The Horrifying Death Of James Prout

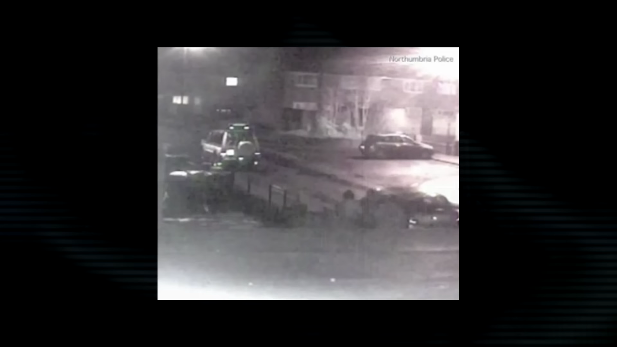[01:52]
After moving into the property, he'd fitted multiple CCTV cameras to the house, and he used this to spy on people coming and going up and down the street.
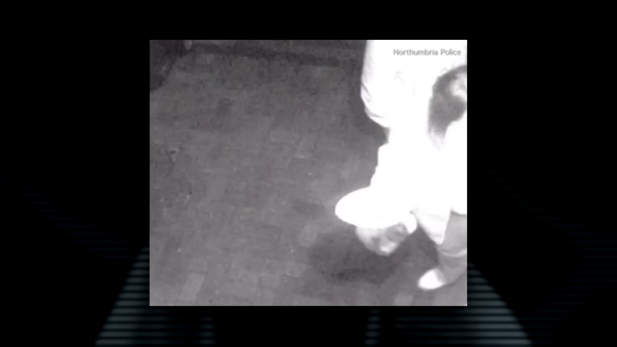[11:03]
At around quarter to ten that night, the gang are seen leaving the property. Kay Raworth aggressively grabs Prout in the process. And here comes their God Emperor. I mean, you know you're fucked up in life when this guy's your leader.